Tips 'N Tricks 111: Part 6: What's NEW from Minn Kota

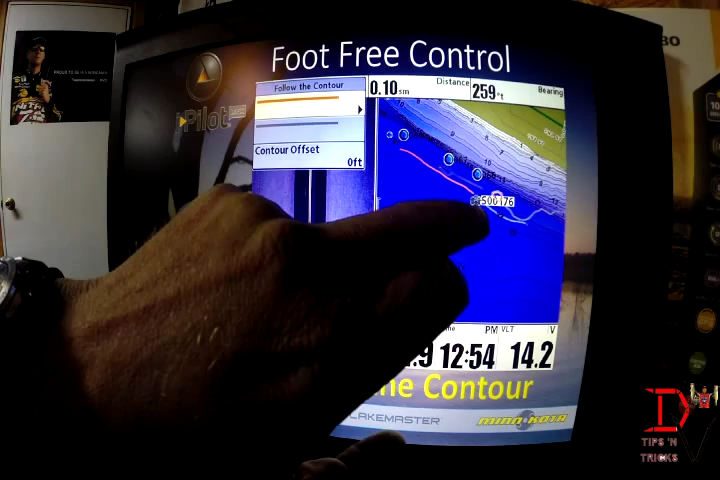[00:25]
What you do is you run your cursor over to a contour line and you hit go to and it will either have the orange or the gray color area.
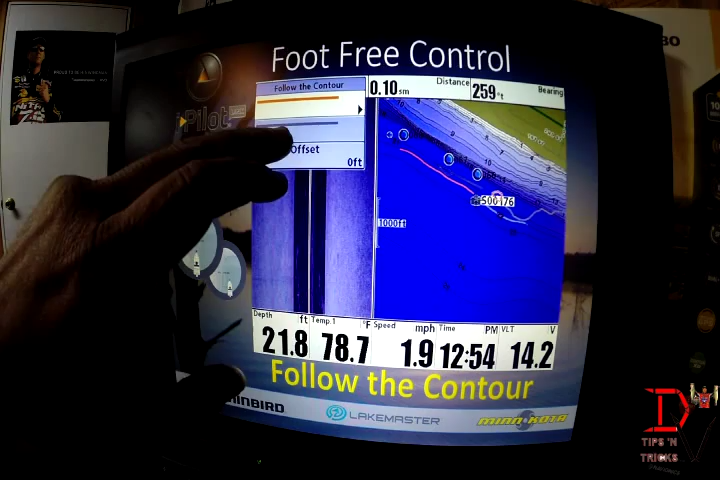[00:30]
On screen: depth 21.8 ft, water 78.7°F, speed 1.9 mph
You can see orange going this way,
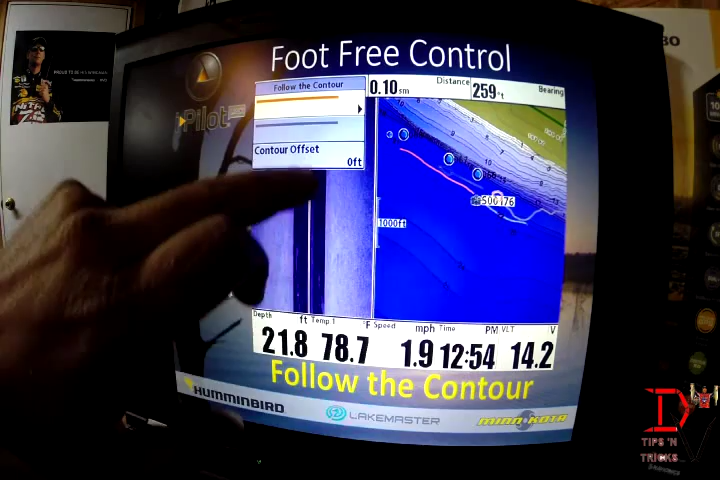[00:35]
On screen: depth 21.8 ft, water 78.7°F, speed 1.9 mph
the gray going back and you can tell it which direction you want to go. You set it, set your speed and all you have to do is worry about catching fish. You don't have to worry about navigating the trolling motor.